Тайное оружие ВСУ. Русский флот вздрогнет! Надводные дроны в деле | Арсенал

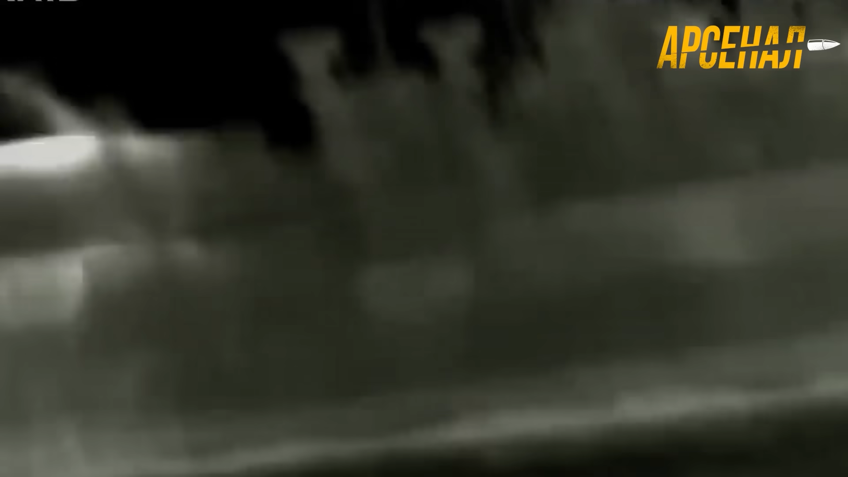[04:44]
Надводные дроны обстреливали с кораблей и вертолетов. Беспилотники пытались сбить ПВО, но без толку.